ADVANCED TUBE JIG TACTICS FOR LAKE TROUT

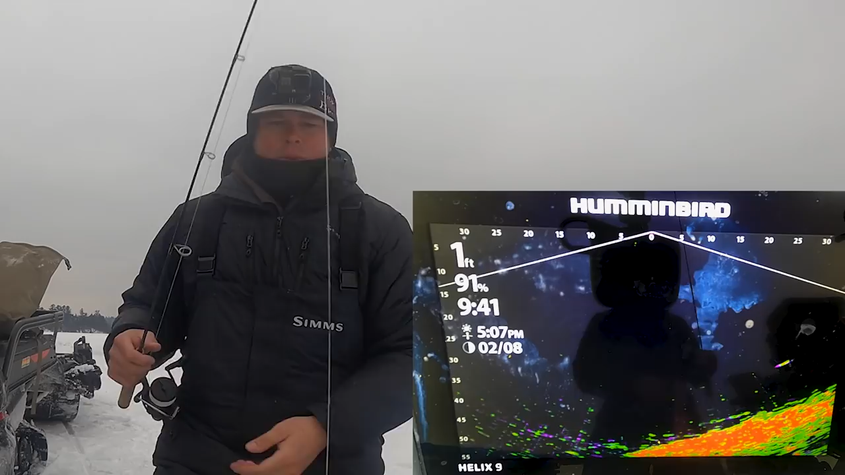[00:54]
On screen: depth 1 ft
thing down we've actually got a fish right now looking at our cisco i've got a cisco here and a dead stick you guys can see them right here in the mega live right now and we're going to drop this tube down see if we can put some trout in the ice and show you guys some different ways to rig these tubes be more successful on the water here we go this fish is now coming over to our tube he sees it he's coming over from the cisco right here he sees us
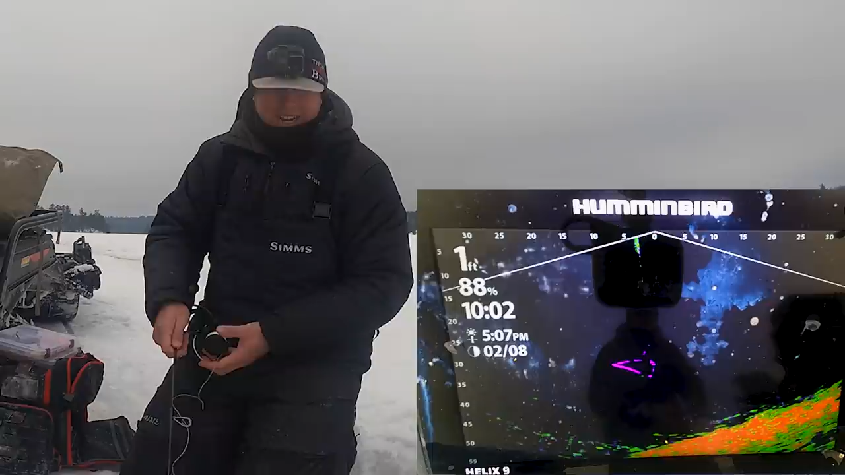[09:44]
On screen: depth 1 ft
he doesn't know what he wants here he comes again come on oh he's right on it he's right under it come on maybe it's a little big of a profile for him but he definitely likes the fall every time it falls he gets right on that thing they'll hit it on the fall too it's kind of it's hard to tell when they do but they will hit it on the fall just trying to figure out what he wants
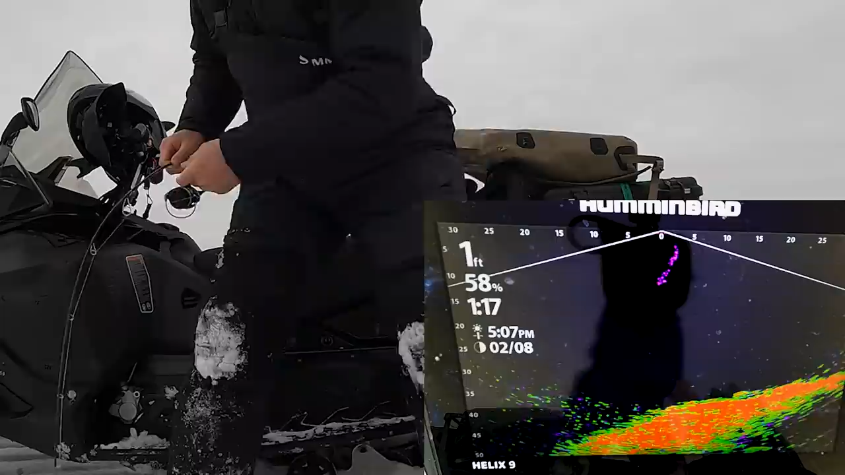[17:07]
he ate it like five feet under the ice just a little guy
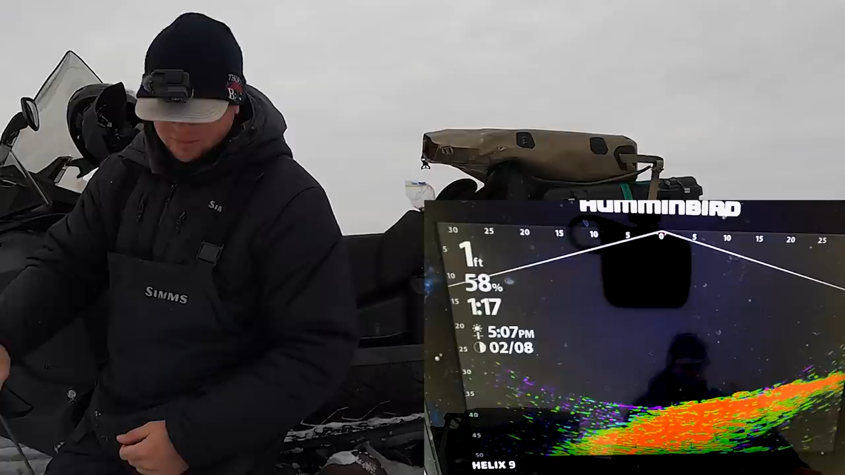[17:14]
wow what a dead streak well he's spitting up a bunch of bones and guts just a baby
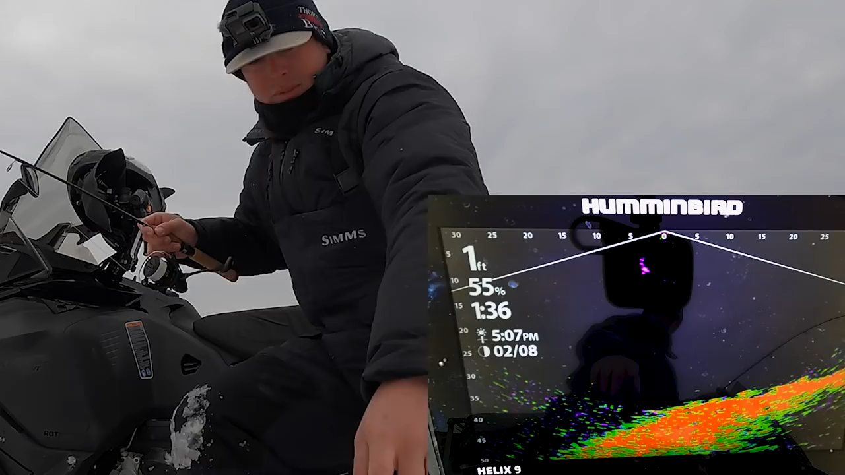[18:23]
i think it's at least a better one so you see where this stuff is right now yeah that's where i saw him he was up higher and he was like right under the zero he was way up there i reeled up to him he was right there when i saw him